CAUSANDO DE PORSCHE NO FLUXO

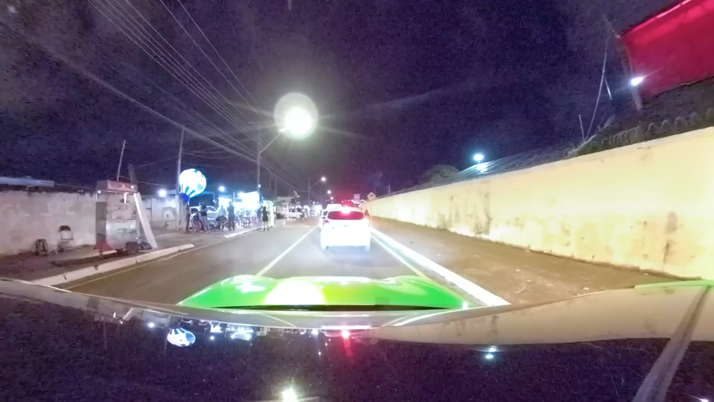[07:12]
Nossa, já vejo a placa ali escrito Pastel. Mano, fico abalado. Pastelzinho é bom, Pastel. Hein? Pastel. Olha lá, menina. Olha pra mim, bebê. Bem-vinda. Aí, rapaziada. Pera aí, eu preciso ligar na vida. Tá só passando, os meninos tá... É em choque.